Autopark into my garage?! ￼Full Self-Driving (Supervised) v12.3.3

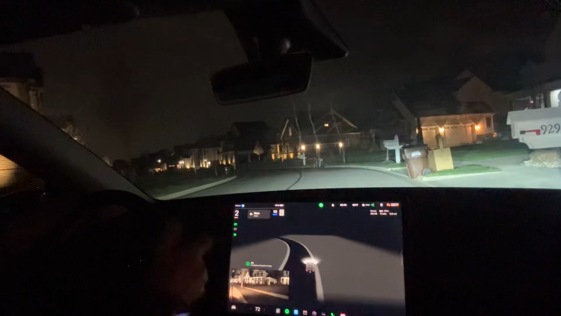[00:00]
um i mean i'm pretty pretty impressed it's you know we're not taking the steering wheel out of this car guys it's it's you know good drive um let's see last test is when we reverse into our garage will it pick up the lines and give me an auto park option nope no auto park just yet yeah holding hold not hope oh